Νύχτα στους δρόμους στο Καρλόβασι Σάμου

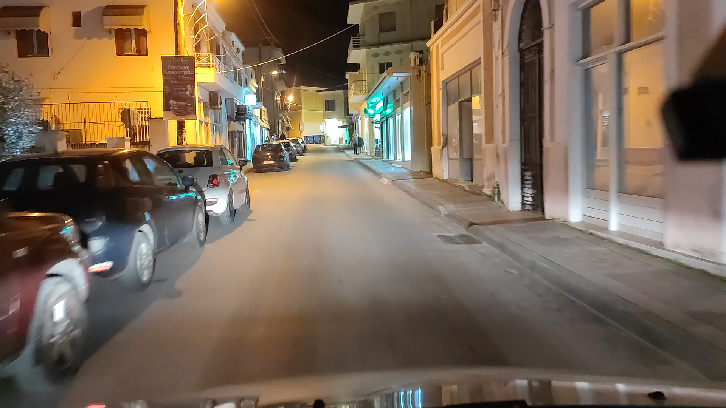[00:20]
Βρέθηκα στο Καρλόβασιν παραμονή του Αγίου Χαραλάμπου. Σήμερα είναι 9 του μηνός, 9 Φεβρουαρίου. Η ώρα είναι 8 και 4 αυτή τη στιγμή. Εξωτερική θερμοκρασία, φίλοι μου, 9 βαθμοί Κελσίου. Δεν έχουμε πτήσει, απλά μου αρέσει να σας δίνω 5-10 στοιχεία για να μπορείτε να καταλάβετε γιατί δεν έχει κόσμο έξω,
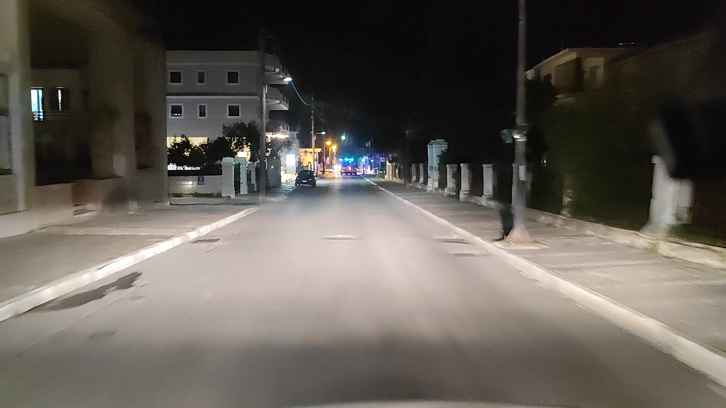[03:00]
Το ασθενοφόρο. Νύχτα στο Καρλόβας, φίλοι μου. Κάνω μία αριστερά, πάμε μέχρι τα Φανάρια και θα βγούμε από τα Καναπτσέικα.
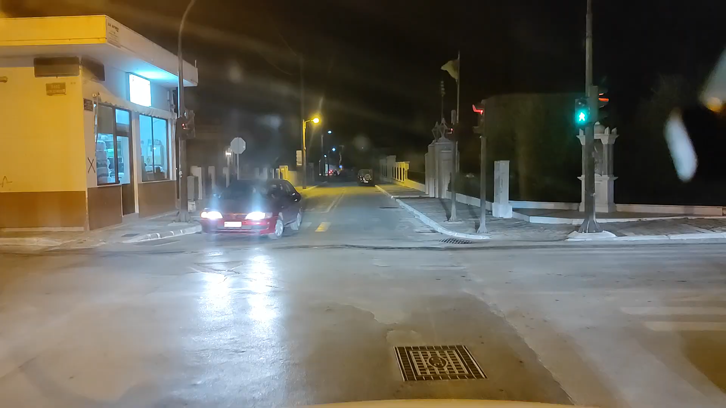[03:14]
Και αφού άναψε και πράσινο το φαναράκι μας, πάρουμε το δρόμο της επιστροφής.